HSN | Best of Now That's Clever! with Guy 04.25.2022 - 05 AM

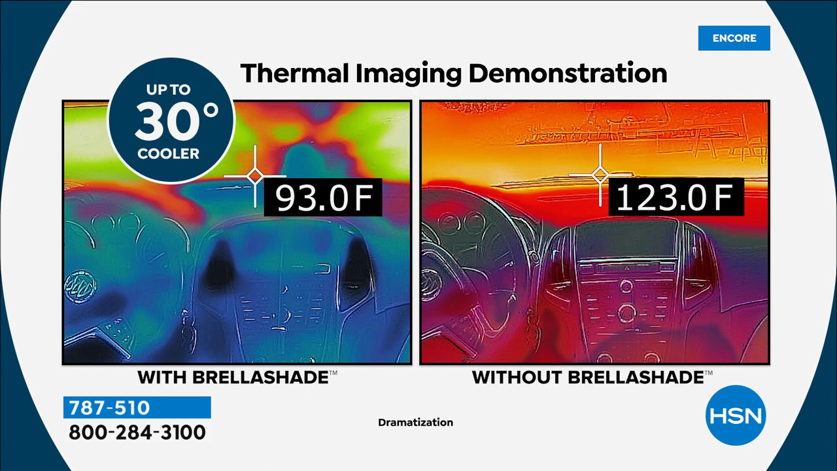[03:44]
degrees 30 degrees cooler on the picture on the left and you can actually see that by the by the color tone there because you know the blues are the cooler colors i i wouldn't i don't know why anybody is you know especially it doesn't matter really where you live i've lived in arizona i've lived up up in new england i live down here in florida in the summertime that sun gets hot and your car